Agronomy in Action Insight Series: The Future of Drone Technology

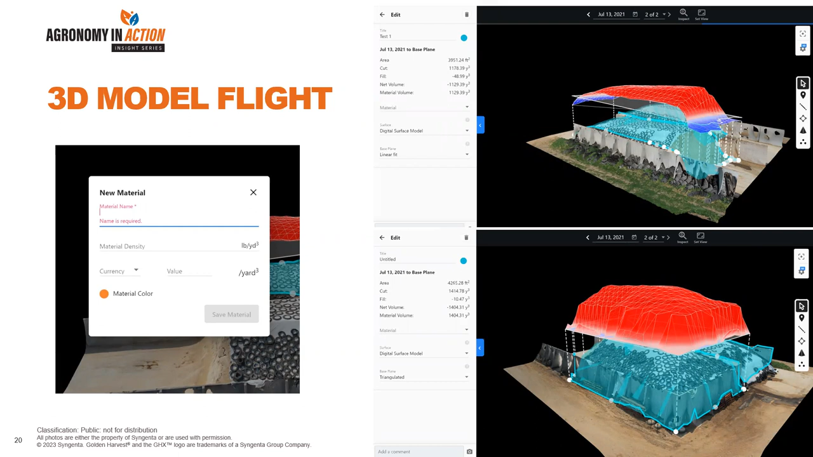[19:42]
and it actually is estimating the volume based upon it uses an elevation and estimates the height. And then if I'm able to know the density of that material, I can then calculate or the software calculates for me the volume of the material in that pile.
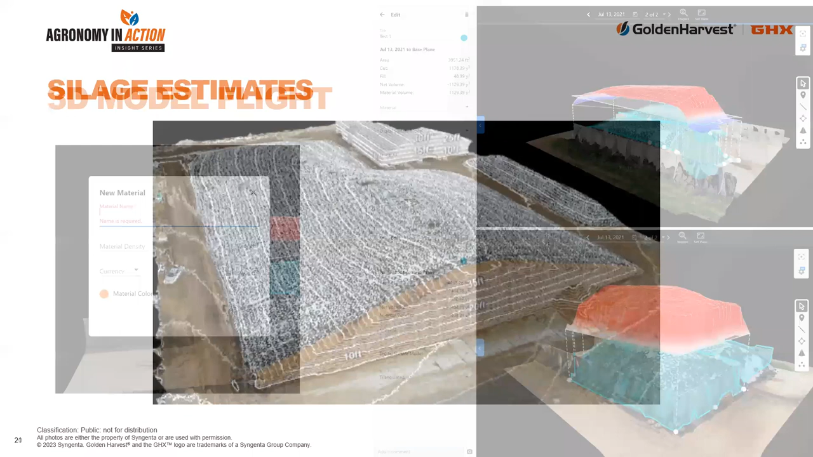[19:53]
And for silage, a common question from producers is how much shrinkage there is over time.